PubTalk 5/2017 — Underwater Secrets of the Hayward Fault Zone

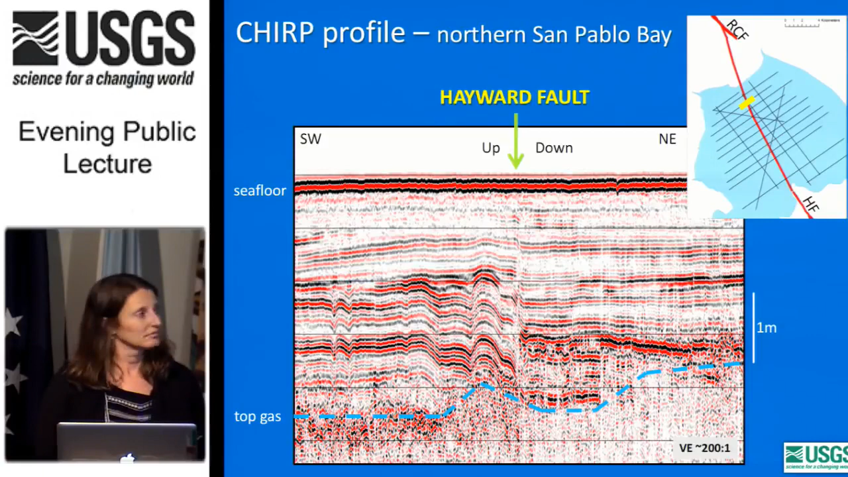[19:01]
They don't match on either side. They're offset. You can't – and that's the Hayward fault that we're imaging right there. And at the bottom, where the signal goes from seeing layers to sort of fuzzy, that's the gas.